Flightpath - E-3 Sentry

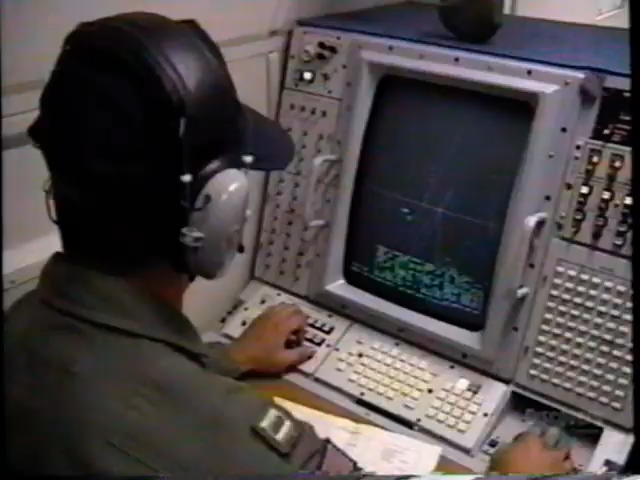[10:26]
At the same time, while we're doing that, we can control the fighters, and we can control the airspace above the battle area to make sure
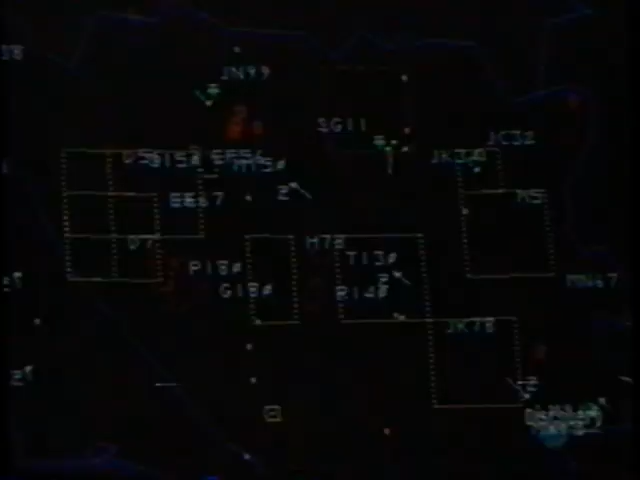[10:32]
that the fight's going the way that the commander wishes it to go.
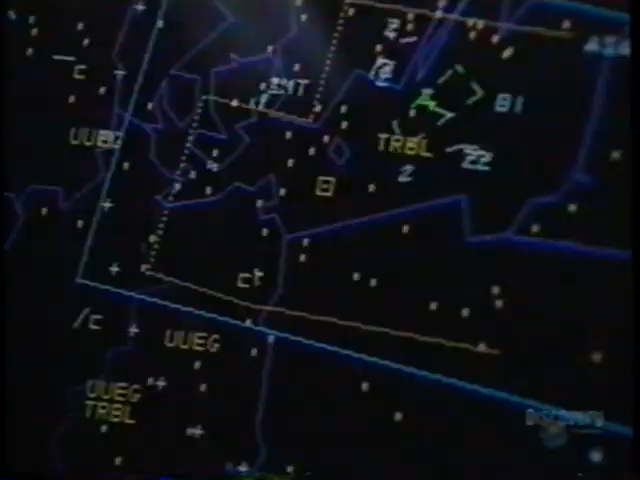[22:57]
It's the most highly classified equipment on board,
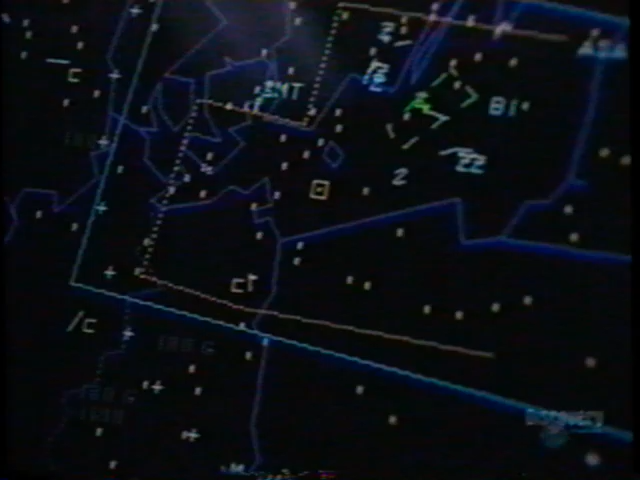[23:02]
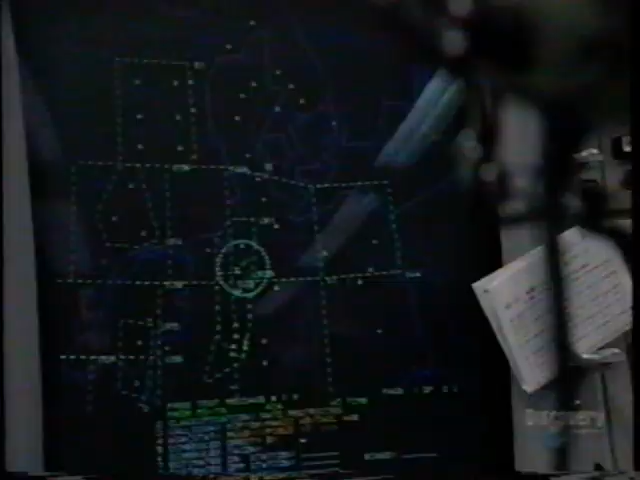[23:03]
the most recent upgrade to its array of sensors and monitors.
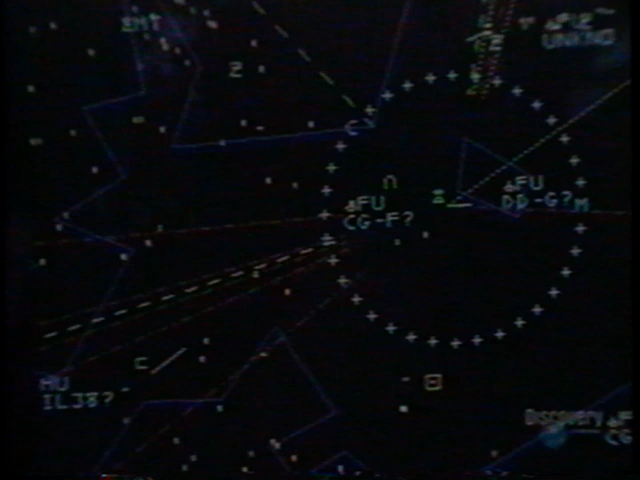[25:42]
Depending on weather phenomenon and how the radar is actually working that day, sometimes we can see in excess of 300 miles.
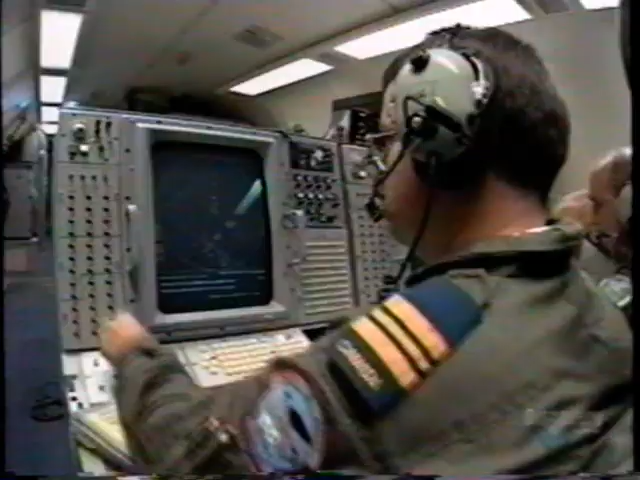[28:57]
We can see it on the radar screens.
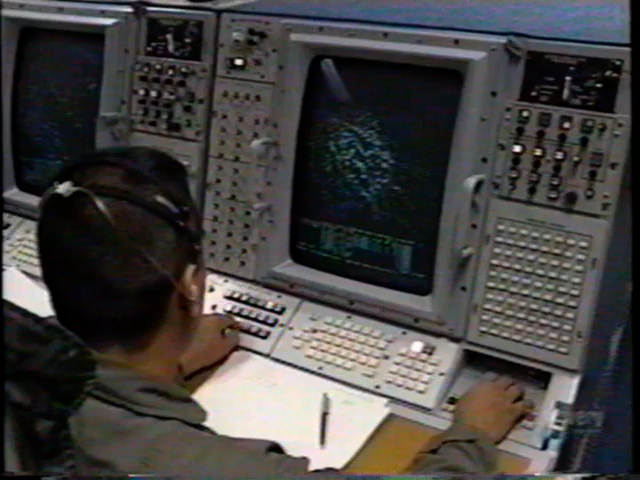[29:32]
One of the SOs is responsible for the links, the digital readout sent to NATO ground stations,
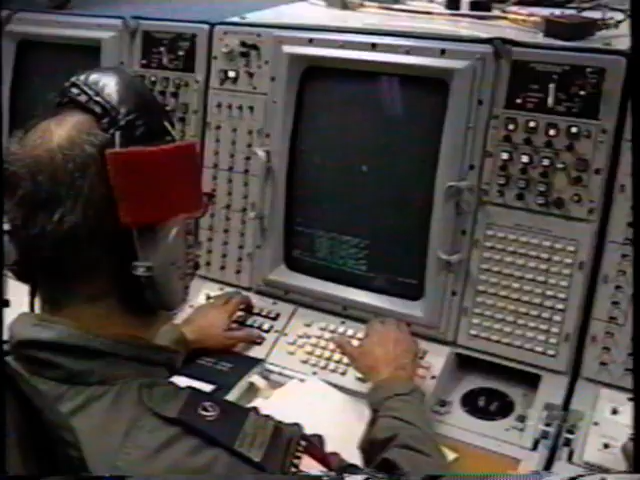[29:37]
the command center,
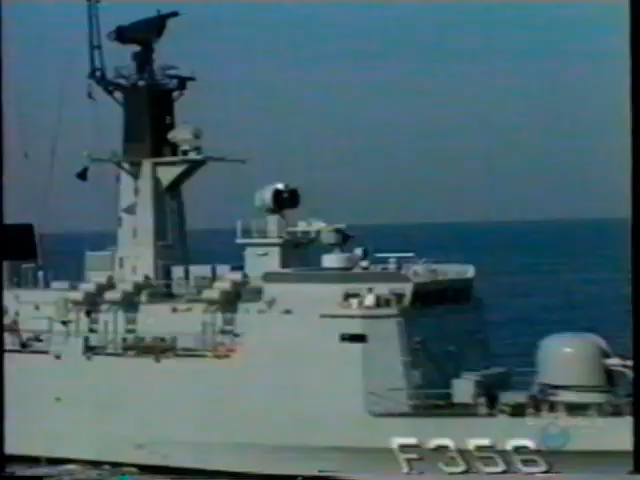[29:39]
or when required, to NATO-assigned warships. The person that sits next to the surveillance controller is called the PC. PC is a passive detection controller, and that's the electronic support measures equipment that was added to the NATO E-3s within the last couple of years.
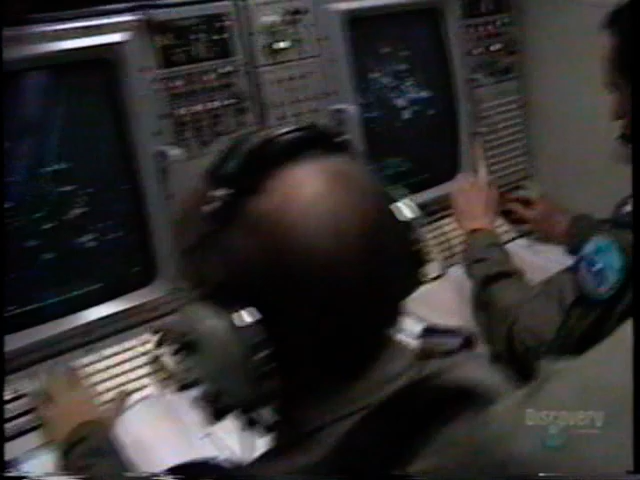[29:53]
And what these sensors do is they listen. They like to listen out, and what they listen for is other signals that come from other airplanes, for example, or from other ground sites.
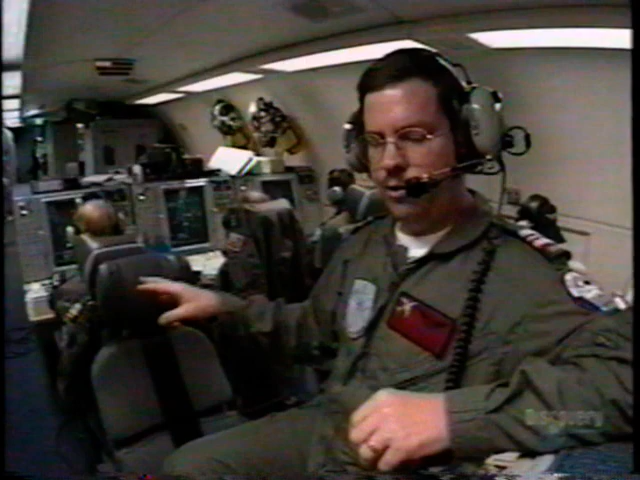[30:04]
So whether they be radar sites or surface-to-air missile sites, that sort of thing.
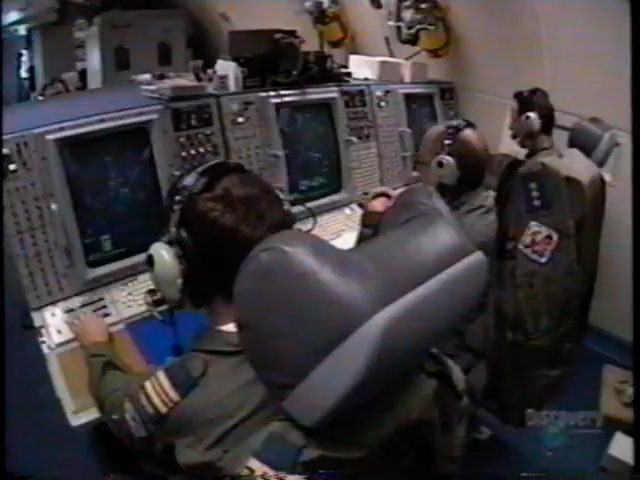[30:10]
The PC sensors are brought into play on a short
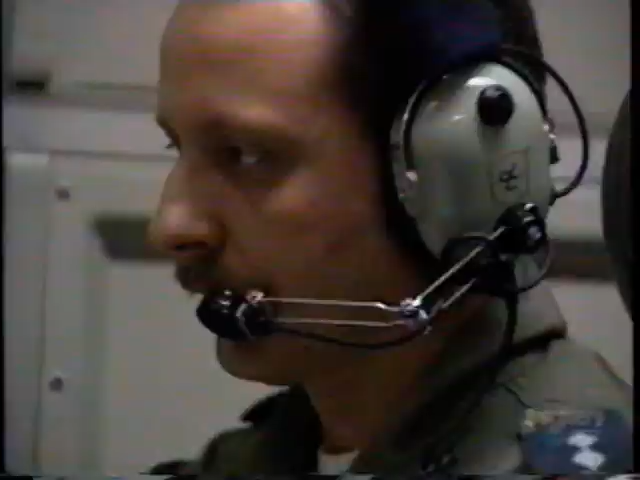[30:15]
mission to monitor a Russian military exercise off the coast of Sweden.
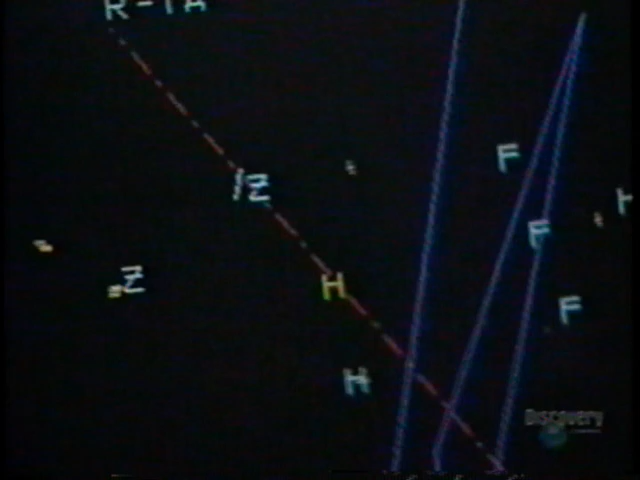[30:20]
Every radar emits a different signal. Those of the Russian aircraft are entered into NATO databanks,
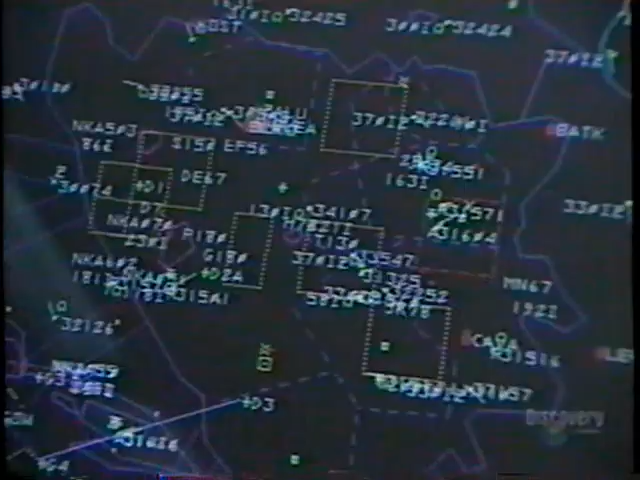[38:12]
We have the town of Sarajevo here.
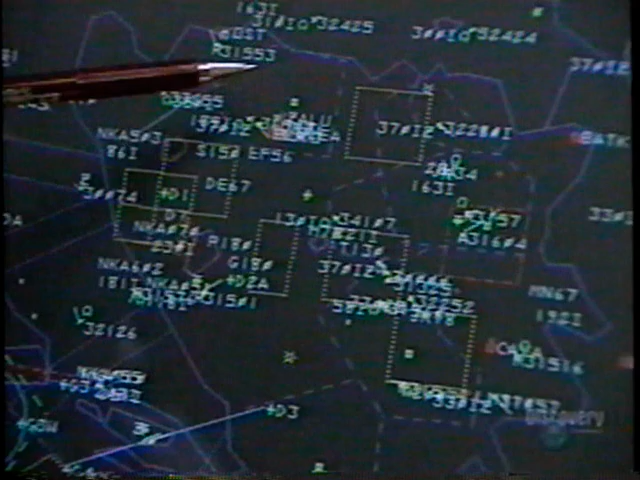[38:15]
We have Banja Luka in this area. Tuzla is a civil airfield, and for these
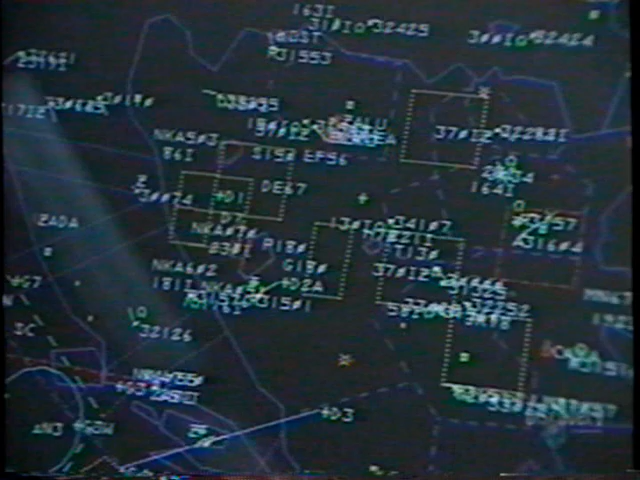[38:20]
airfields,
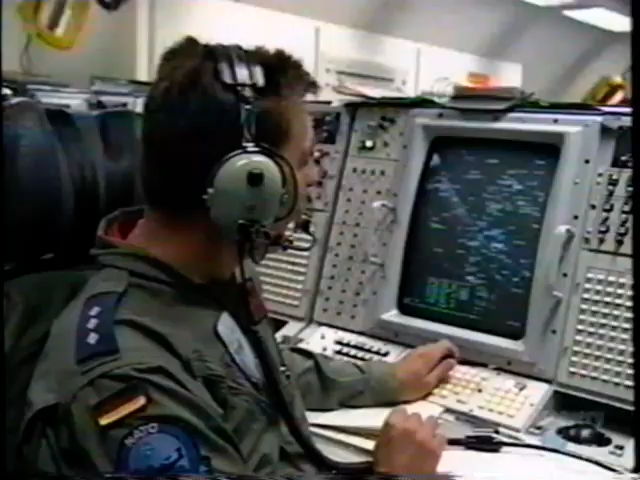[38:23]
we have to deconflict our military jets with civil airliners.
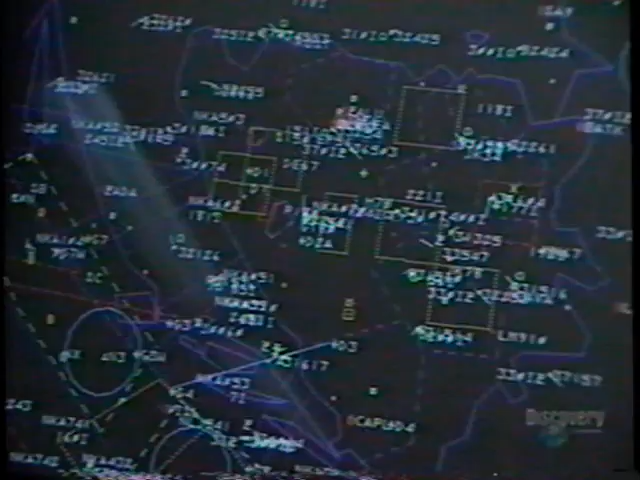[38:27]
We have a French operating and supporting. We have Norwegian aircraft supporting the airlift.